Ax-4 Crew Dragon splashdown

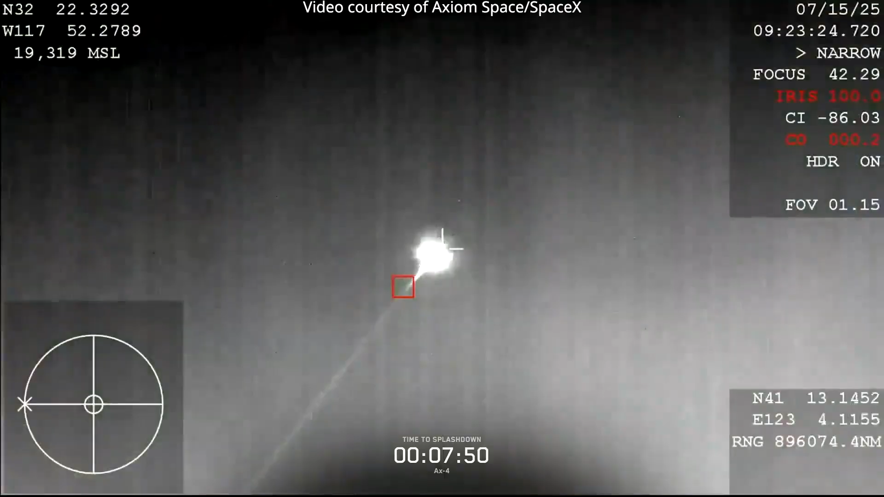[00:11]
We are now seeing great confirmations of the Dragon spacecraft making its return back to Earth right now.